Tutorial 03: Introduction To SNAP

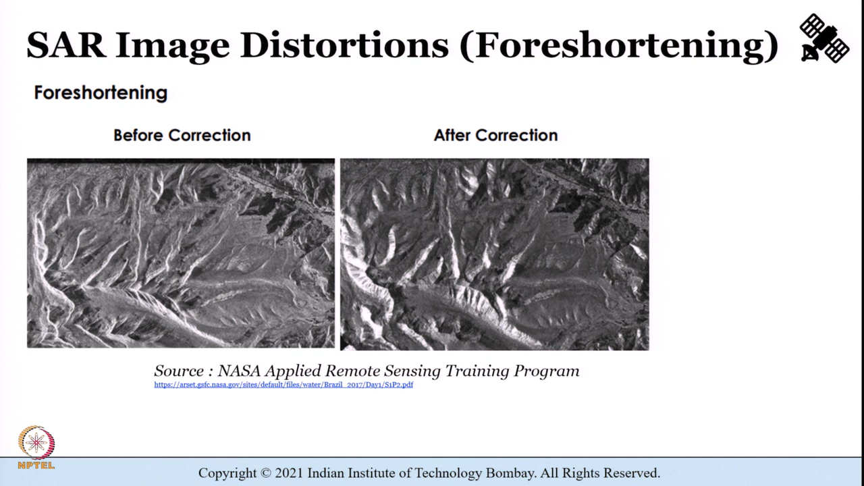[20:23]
I have given you a sample image of how it looks before correction and after correction by correcting foreshortening, just as a sample example.
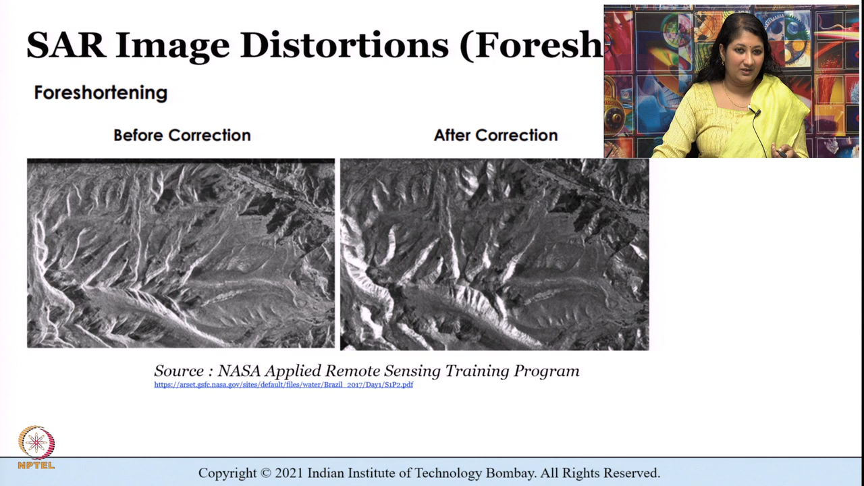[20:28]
Now we do have something known as a radar shadow, you know, wherein shadows are regions which are completely black,